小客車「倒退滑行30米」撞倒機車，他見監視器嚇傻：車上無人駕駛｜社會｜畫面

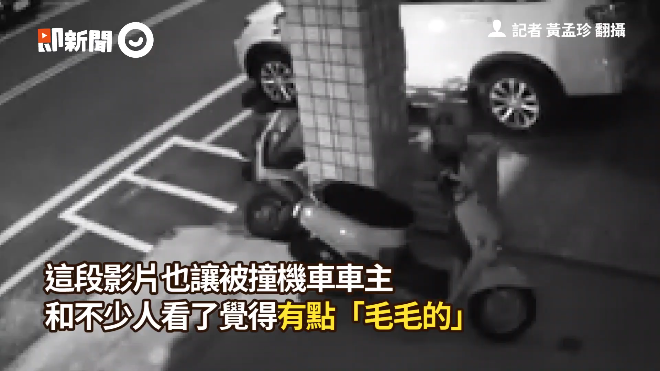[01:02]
撞到以后哈、啊，大概有快两分钟哈、啊，人怎么从 Seven 那边这样慢慢走过来？